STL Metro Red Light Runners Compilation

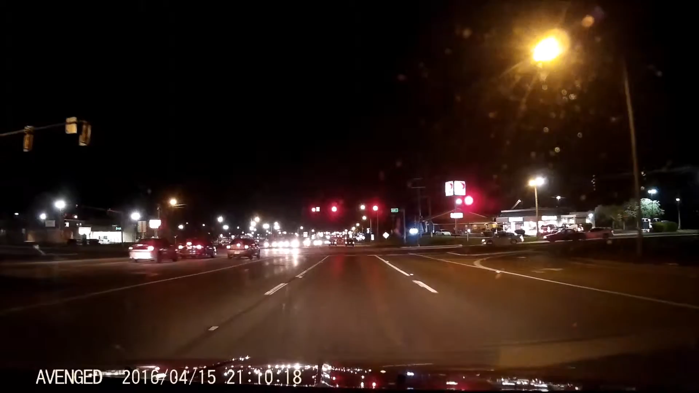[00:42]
That was a nice little red light runner. Yeah. It was red for quite some time before they went through. Yeah, because they made... Shut up. Wow.
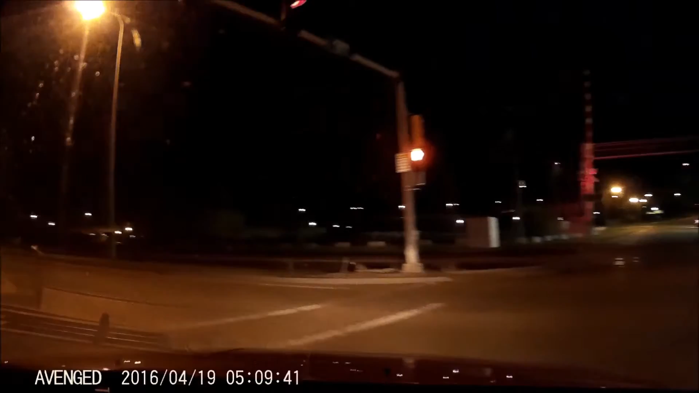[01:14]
He's gonna run that one too. Holy shit. Apparently he's in a hurry.
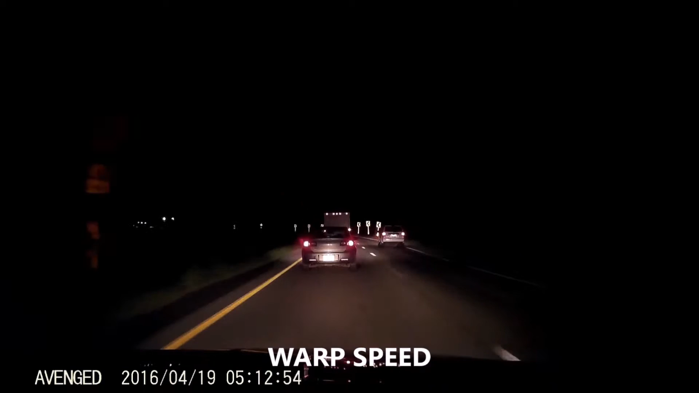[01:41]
I'm gonna run that one too.